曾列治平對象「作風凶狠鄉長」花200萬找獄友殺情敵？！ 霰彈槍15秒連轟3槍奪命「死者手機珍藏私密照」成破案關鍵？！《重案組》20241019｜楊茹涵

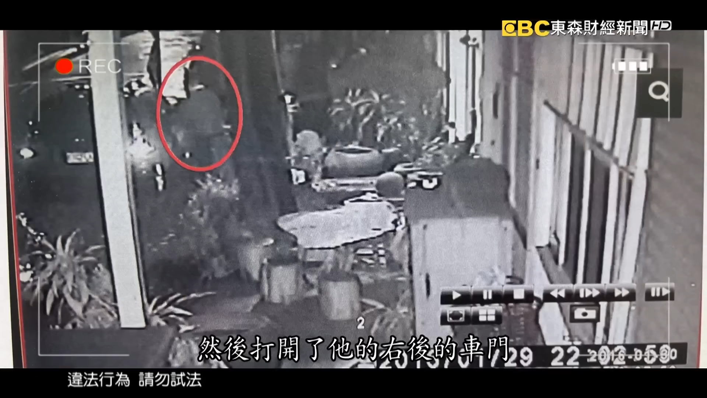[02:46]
然后当时候就有一个歹徒很快速的从他的背部靠近他，并且从他的背部连开了2枪。
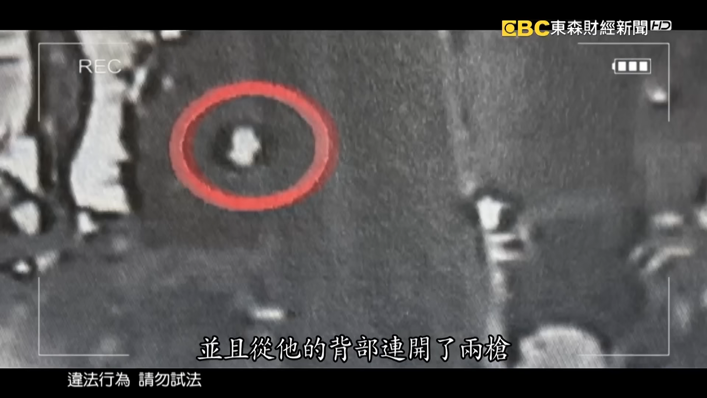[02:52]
从事发现场对面的监视器隐约可以看到，枪手朝艺品店走过去，
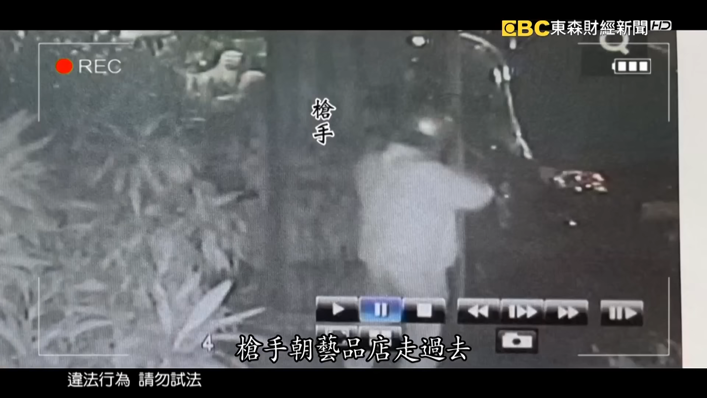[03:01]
这时候他已经朝着阿忠开枪，画面下方一位民众听到了枪声，躲在树的后方不断张望，没想到歹徒还不罢手。
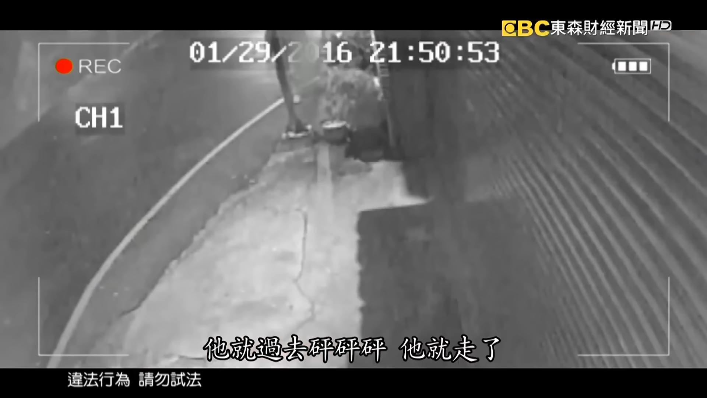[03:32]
歹徒连轰了3枪，整个作案过程只花了短短15秒，随即离开现场。